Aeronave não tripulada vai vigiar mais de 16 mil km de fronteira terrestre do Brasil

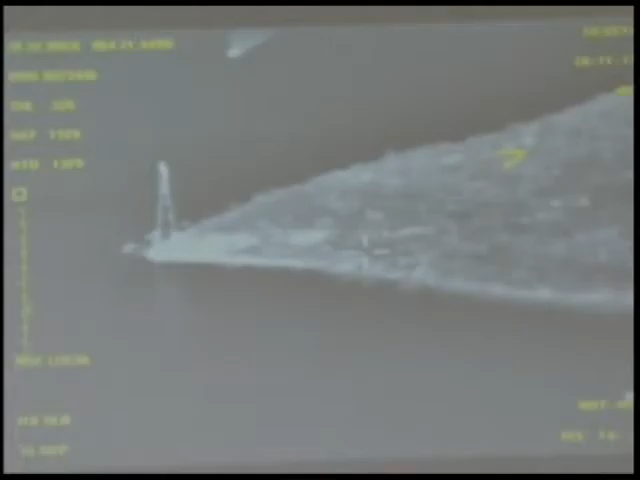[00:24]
Seja de dia ou de noite, o veículo aéreo não tripulado não perde o foco de objetos, como carros, barcos e imóveis, em uma área de mil quilômetros quadrados.